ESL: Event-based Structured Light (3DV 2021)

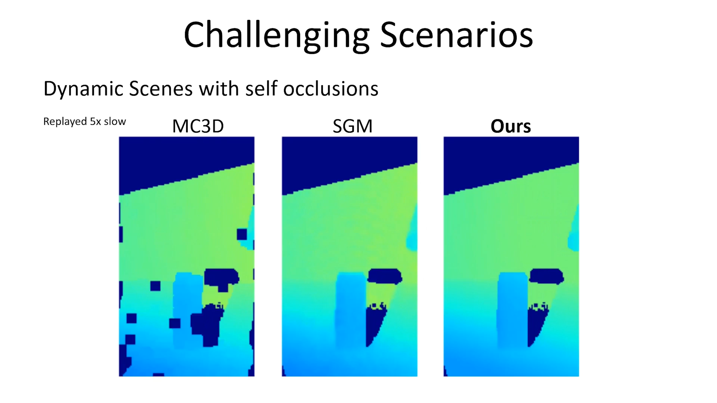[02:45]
While SGM and R method perform similar, R method produces smoother depth maps.
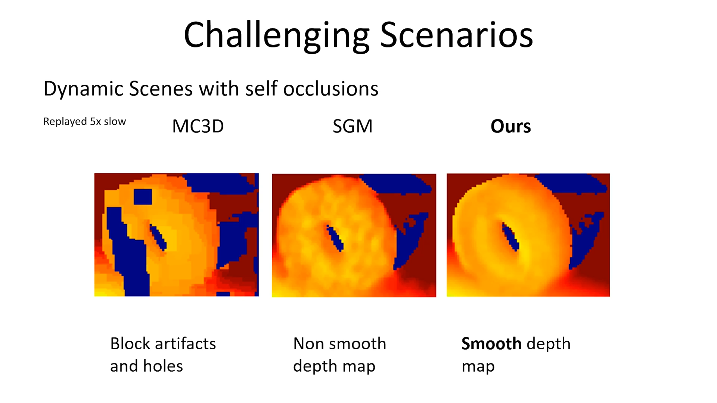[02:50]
In the origami fan sequence, the noise in the event timestamps result in severe artifacts in the SGM baseline.
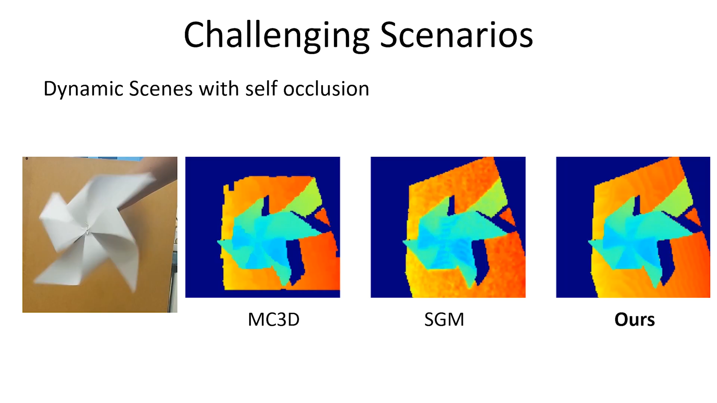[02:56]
While MC3D is slightly better,
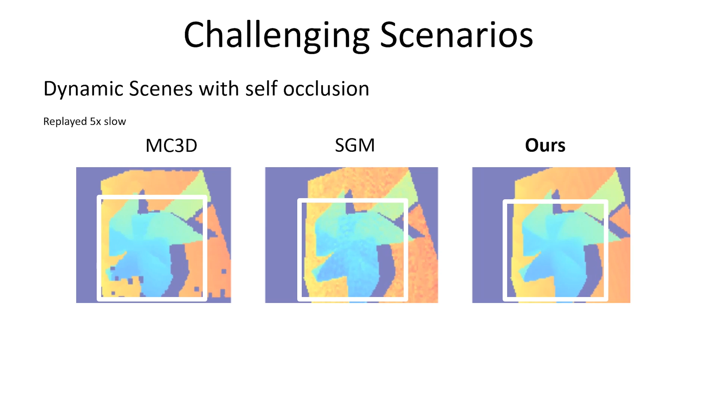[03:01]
it also results in over-smoothing, thus losing the depth edges.
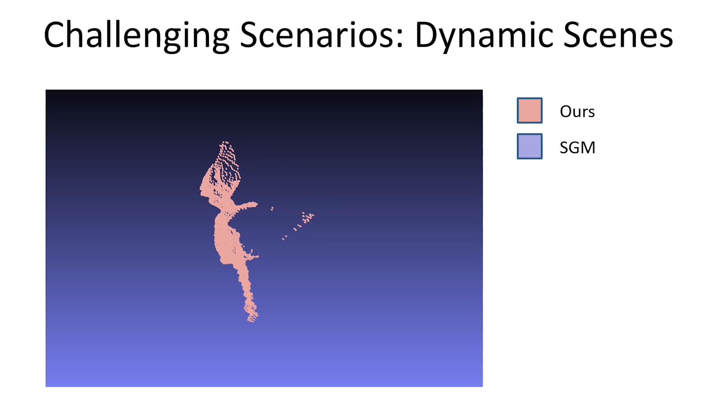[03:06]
In comparison, R method outperforms these approaches. We evaluate our approach on several static scenes, covering a wide range of real-world objects and environments such as the thin structure of plant leaves and long-range indoor scenes up to 6 meters.
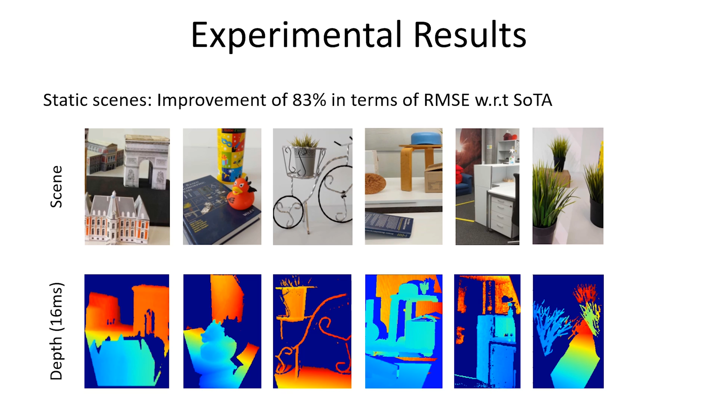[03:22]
Our approach estimates accurate depth showing an improvement of 83% in terms of root mean square error with respect to the state of the art, while requiring 60 times smaller scanning time.